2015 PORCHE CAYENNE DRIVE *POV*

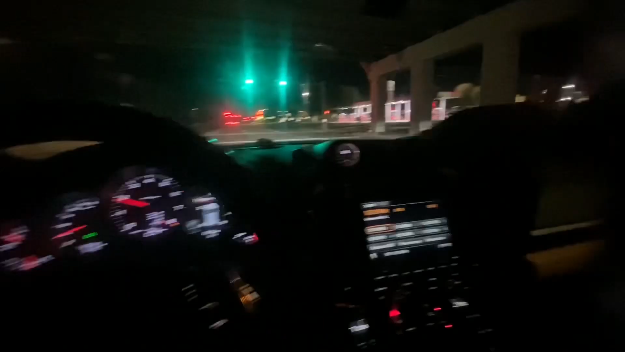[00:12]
He know what I mean too. He's seen it. Oh, we got a wide body right here. Uh-oh, I think it's gonna get spooky.